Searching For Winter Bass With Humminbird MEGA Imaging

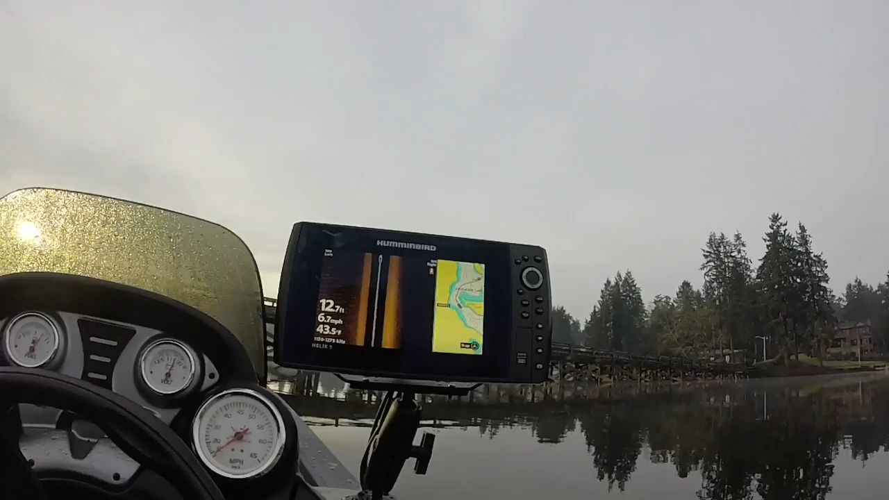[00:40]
We're looking around. We're going under a bridge right now. Let's see what these pilings look like on side imaging.
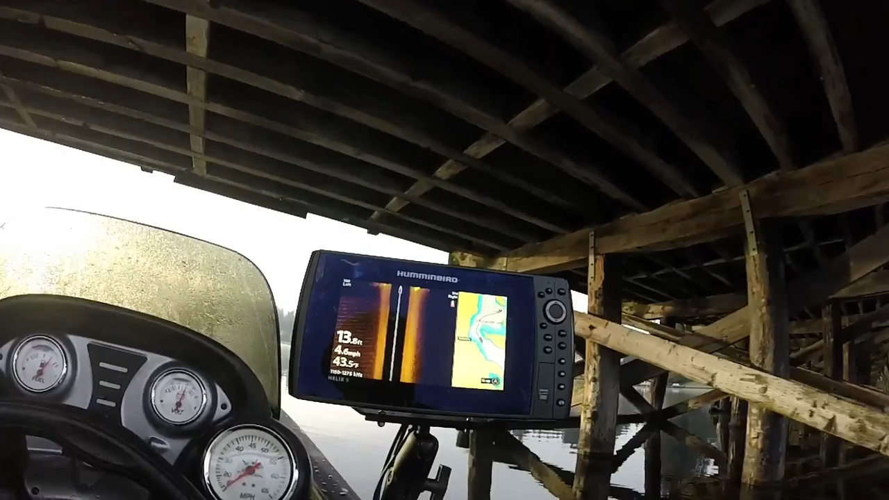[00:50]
Oh wow, look how clear that is. That is amazingly clear detail. Look at that. Oh, you can see the individual pilings right there. 1, 2, 3, 4.
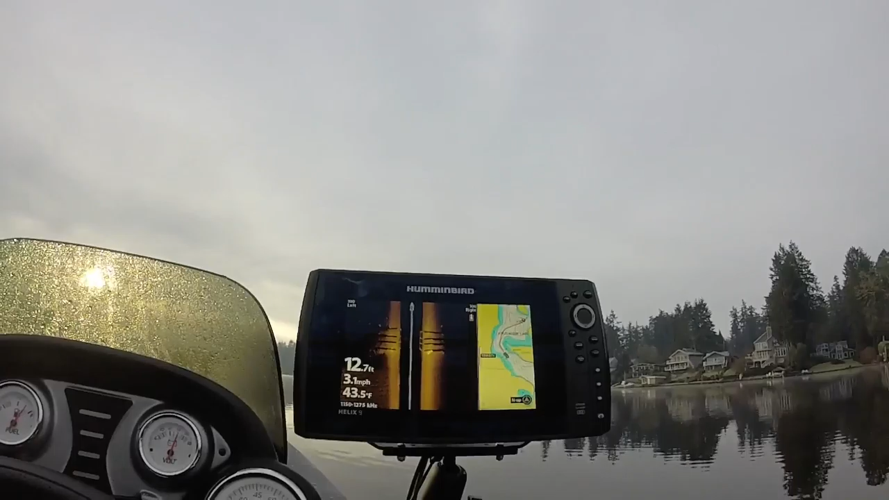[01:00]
That is awesome. That is freaking awesome. All right, folks, we're gonna idle around the lake and see if we can locate some fish or some good looking structure. Look at that detail. We're running over some good wood on the side. It's just too shallow for them right now in the winter. I can't believe the water temp is 43.3. That blows my mind.
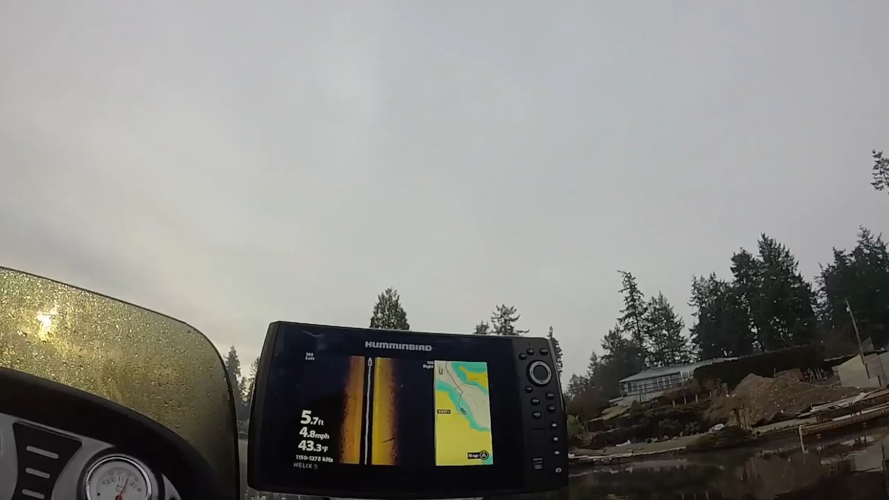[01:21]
On screen: depth 5.7 ft, water 43.3°F, speed 4.8 mph
Yeah, I thought it was going to be 30, high 30s. Look at that detail, folks. Humminbird mega imaging. I'm going to find a little bit of hard bottom on the right. Yep. This is probably a good spawning area.
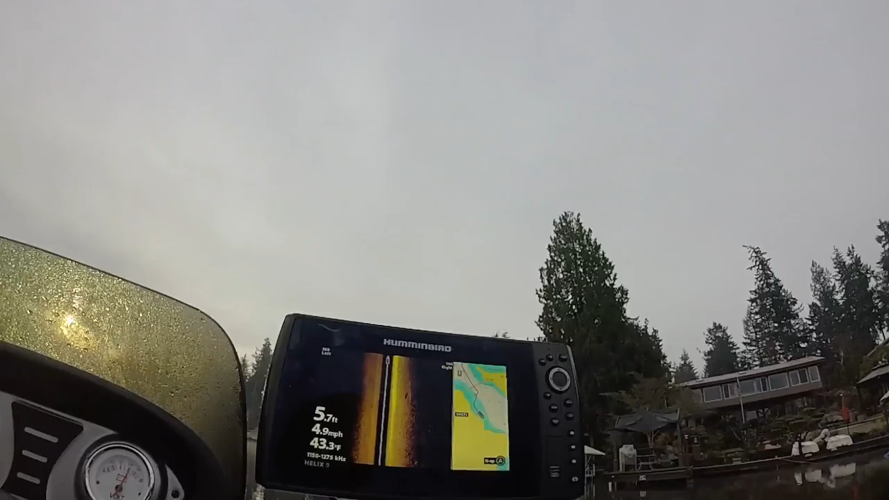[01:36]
On screen: depth 5.7 ft, water 43.3°F, speed 4.9 mph
Look at all this rock. All right, folks, we're calling it a day on Stilicum.
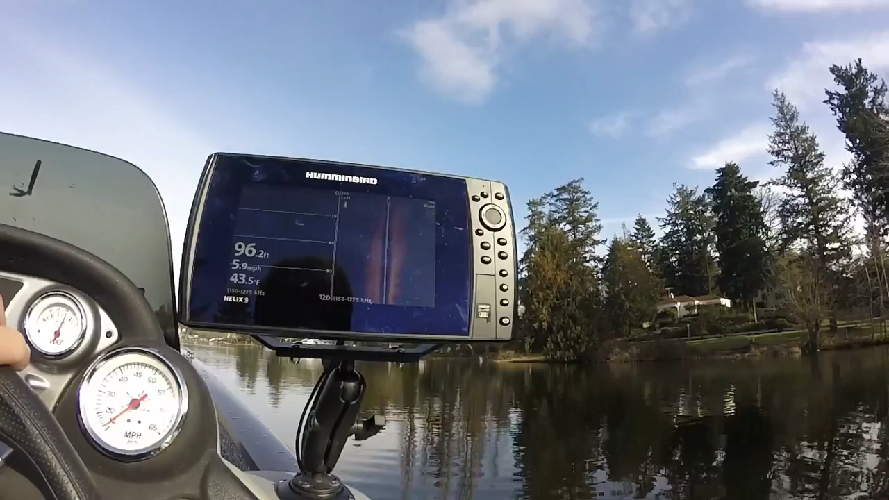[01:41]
On screen: depth 96.2 ft, water 43.5°F, speed 5.9 mph
Didn't get any fish. We ran over some cool stuff.
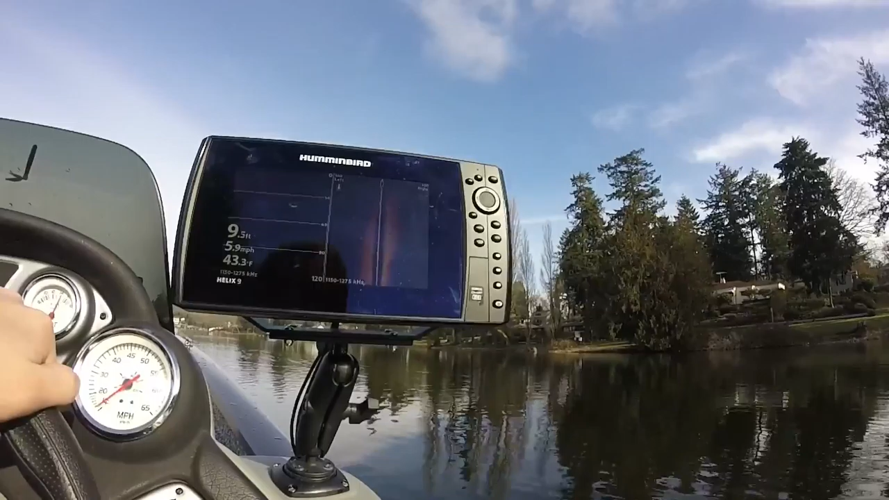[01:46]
On screen: depth 9.5 ft, water 43.3°F, speed 5.9 mph
Lake's a lot shallower than I thought.
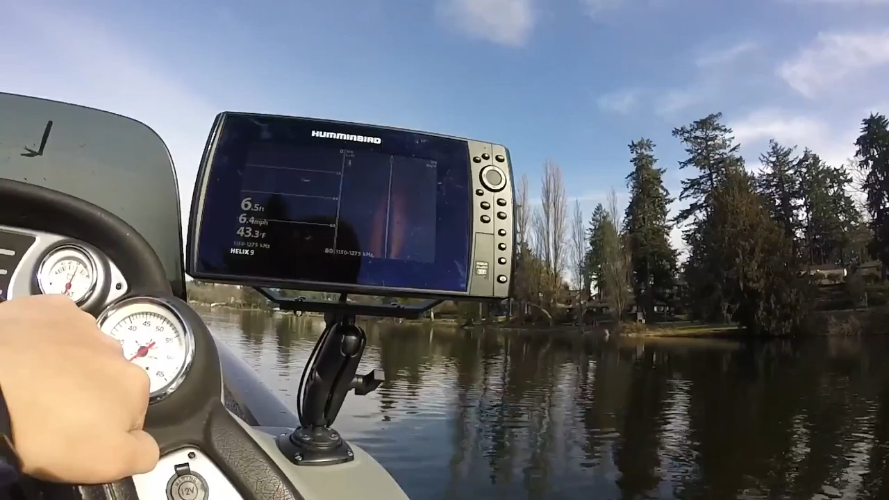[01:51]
We found some surprisingly warm water because apparently there are underwater springs here, but we're going to pack up and go to another lake.
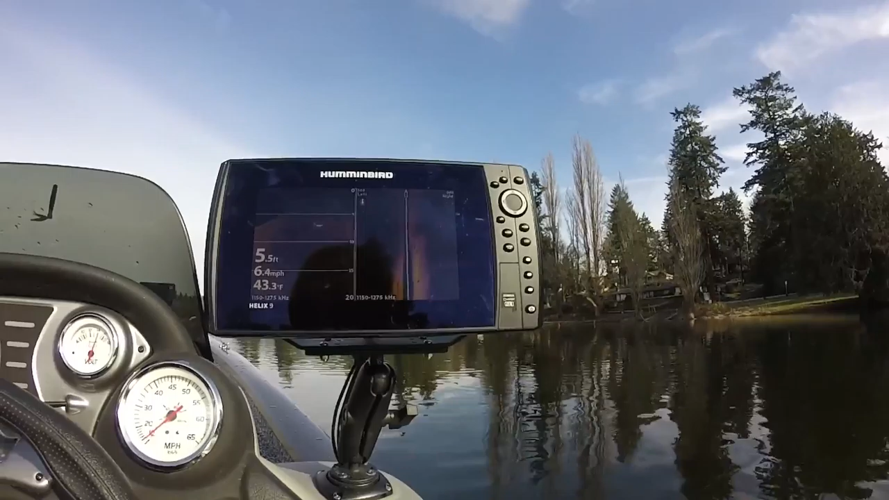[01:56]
On screen: depth 5.5 ft, water 43.3°F, speed 6.4 mph
At least you guys got to see some cool side imaging shots. Alright folks, it got sunny, we switched lakes. Hopefully we can at least catch a perch, but that's going to be last resort. We're going to try to get a smallmouth, so we'll see what happens. Where should we start?
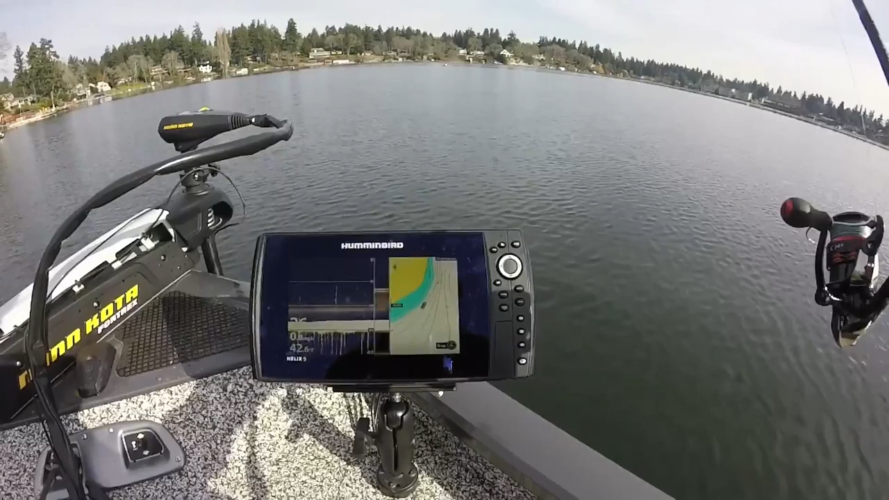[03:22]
So Bass Pro Shops claims that they fixed the problem and all the interference is gone, but as you can see, they were wrong. At this point, I've given up all hope, and I don't think they're ever going to be able to fix it. All right, folks. First fish on. I think it's probably a perch.